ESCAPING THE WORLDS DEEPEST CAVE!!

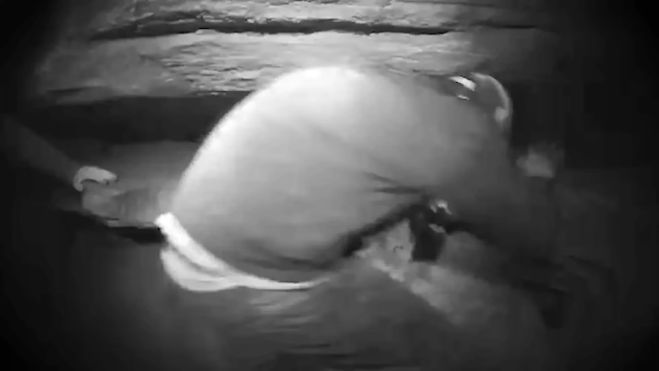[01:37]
I need to escape this cave I need to go This is the squeeze box The best way to do it is just throw your head in Kick your leg up and you want to do an army crawl
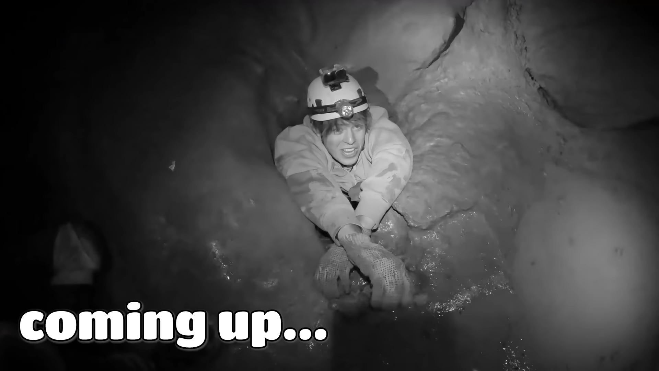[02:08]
Oh, they get worse. That's just a warm-up. That's a warm-up How was that a warm-up? That was so tight. Oh my god. Oh, oh my god.
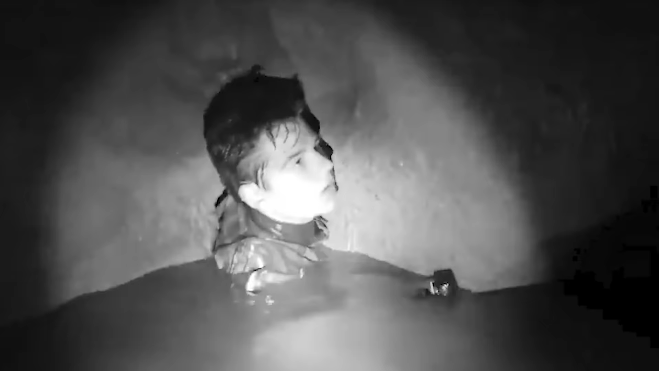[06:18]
I got to do this This is the tightest one yet. Just to show you guys how hard this is gonna be I barely fit in here like this I'm gonna have to lay completely flat on the ground to be able to fit through this.